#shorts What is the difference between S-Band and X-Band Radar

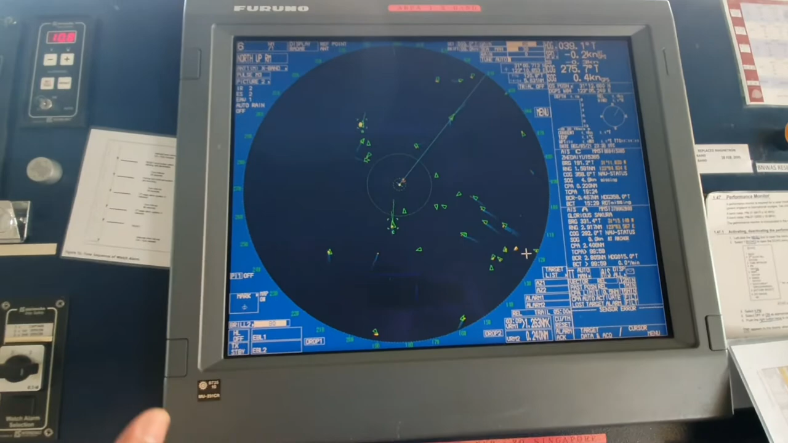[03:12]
Hindi siya masyado makita. Pareho rin yung ano niya. Ito nga, yung gain nyan, nasa 80 na.
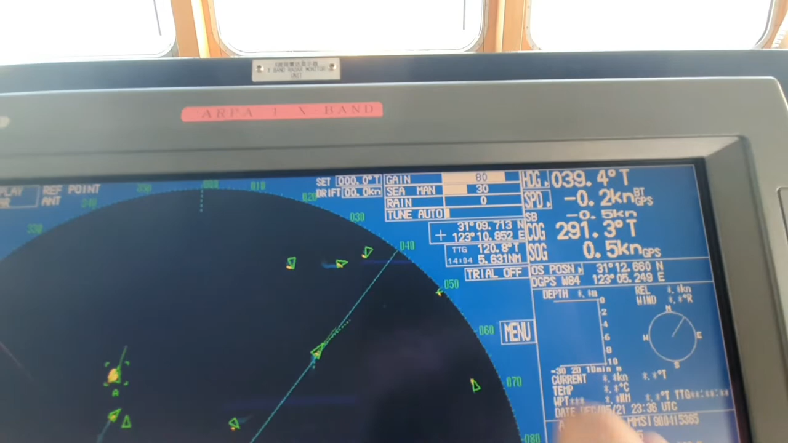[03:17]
Yun sa kabila, 70 lang. Yung gain na yan, yung magpapakita yung mga target nyan, yung echoes.
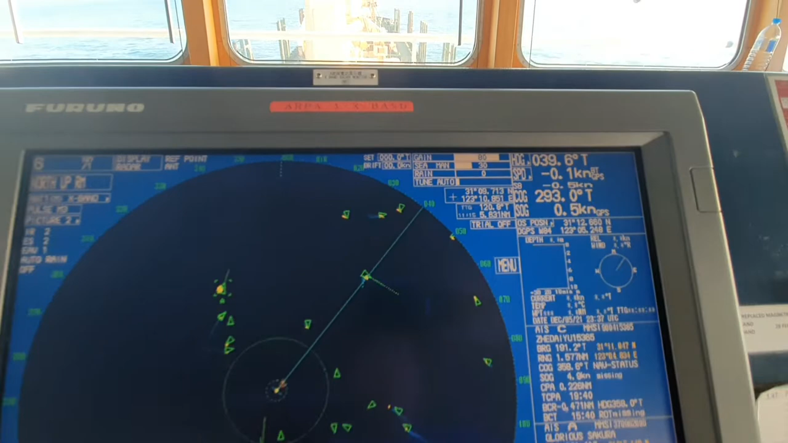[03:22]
So, ito yung sa X-band. So, kapag maulan, minsan kapag yung kahit i-adjust nyo yung rain clatter nyo rito, tsaka dito sa sea clatter,
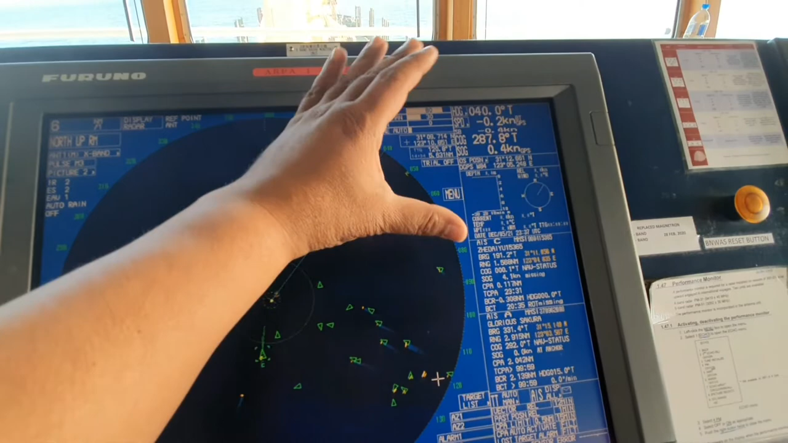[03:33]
kapag maalon, minsan nawawala yung target. nagtatago. Ngayon, ang advantage naman nito, ito ay pwede natin ma-pick up ang SART rito.
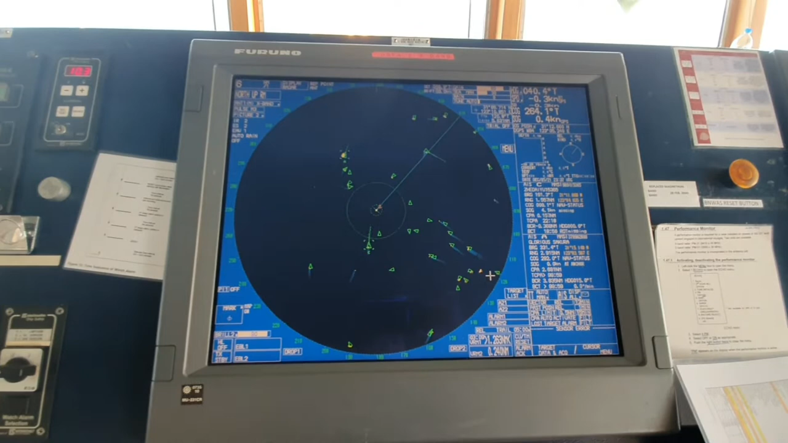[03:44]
Ipakita ko sa inyo ang SART.
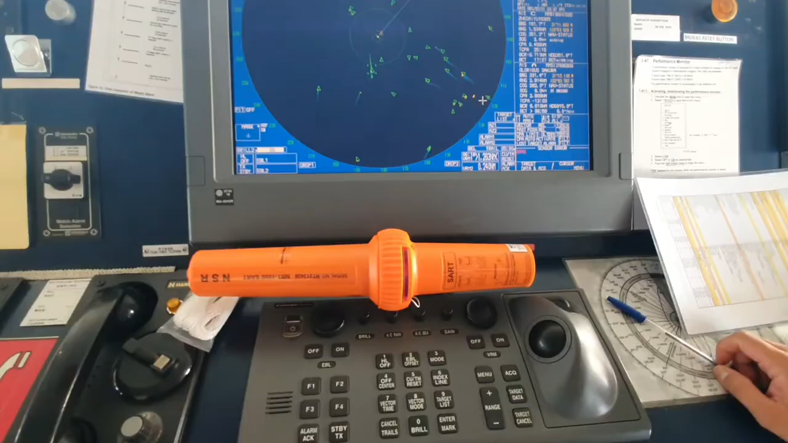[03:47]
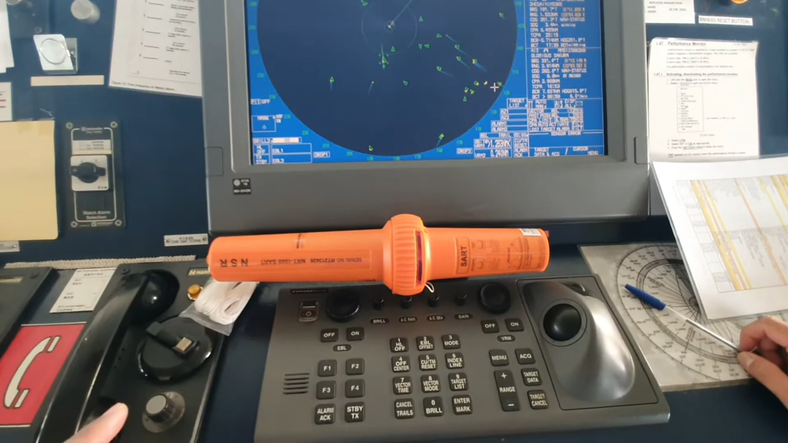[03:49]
So, ito ngayon yung SART na tinatawag. Ito ay acronym name, SART.
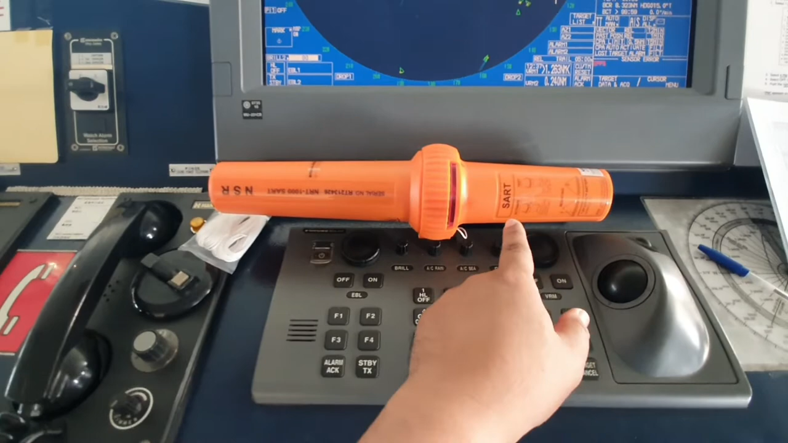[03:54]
Pero ang ibig sabihin nito, search and rescue transponder.
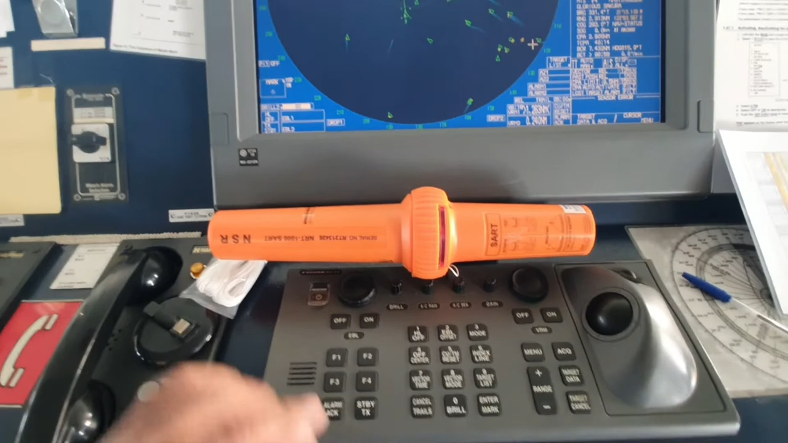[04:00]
Ito ay mag-activate lang at makikita sa X-band.
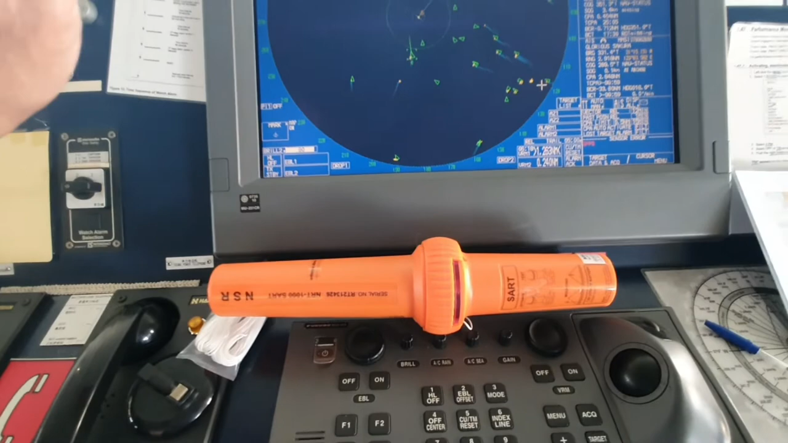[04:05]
Hindi ito makikita sa S-band. So, ito kapag na-activate ito,
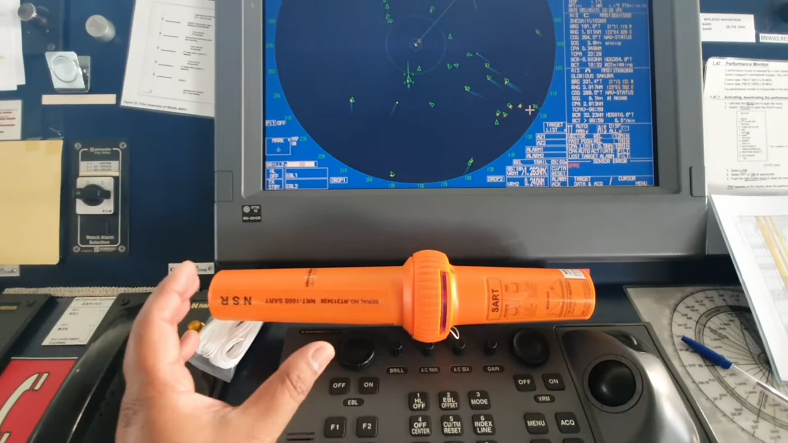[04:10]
kapag lumubok isang barko, madala ito ng isang tao or crew ng barko, isang C-man,
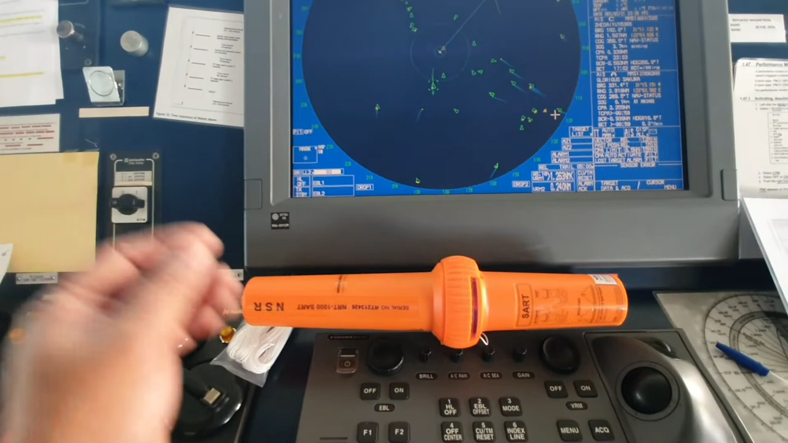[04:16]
at i-activate niya, i-on niya rito yung switch nito.
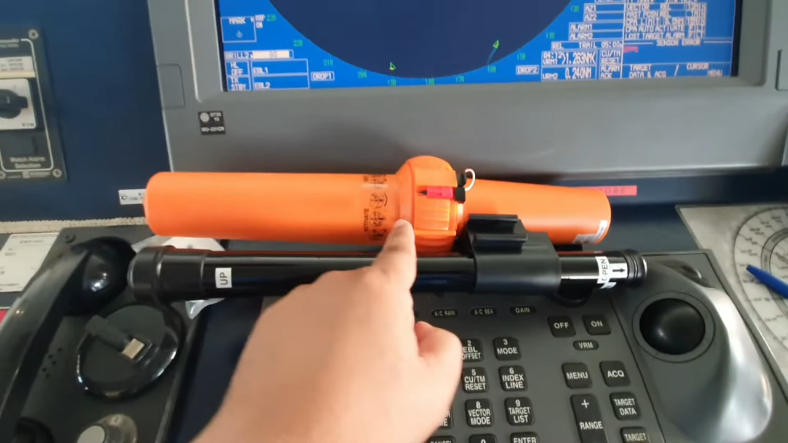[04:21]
Ito, pag once naka-on ito, mag-i-indicate yan rito sa radar ng mga dot-dot yan. Kapag malayo siya, maraming straight dot.
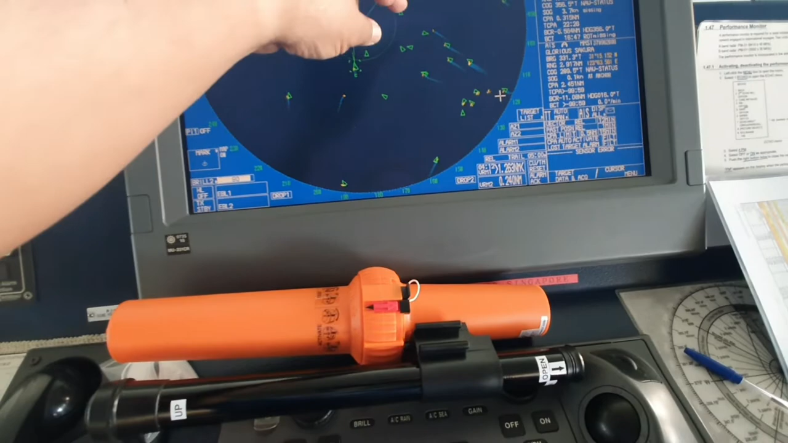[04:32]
Pag lumalapit ka, bumibilog siya, nag-arc siya, tapos hanggang malapit ka na, bibilog at bibilog yan.
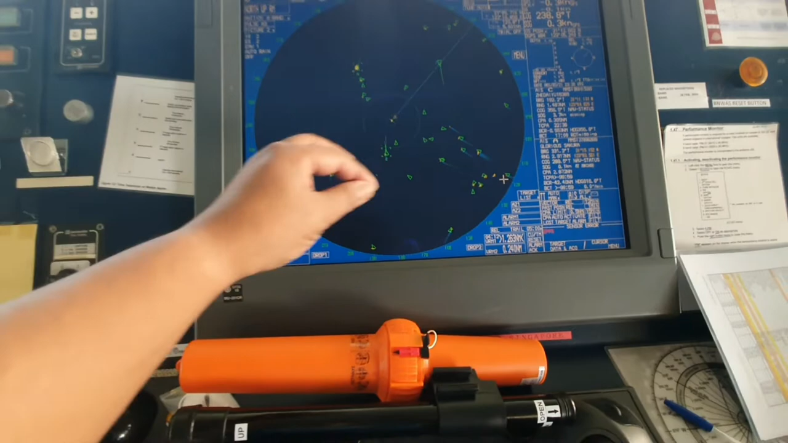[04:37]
Makikita mo lang ito sa X-band.
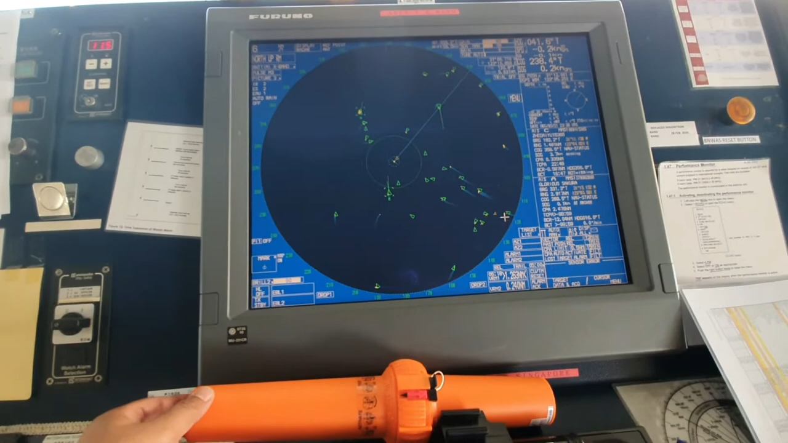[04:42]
So, ito ay isang safety equipment rin ng barko in case of emergency. So, ito ang kahalagahan nito na nagagamit sa X-band.
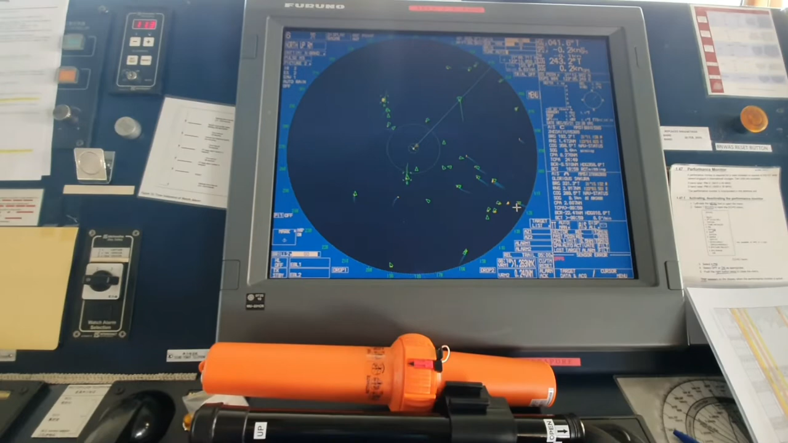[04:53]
So, guys, ito yung pinagkaiba ng X-band at saka S-band. So, thank you very much. Sana makatulong ito sa mga estudyante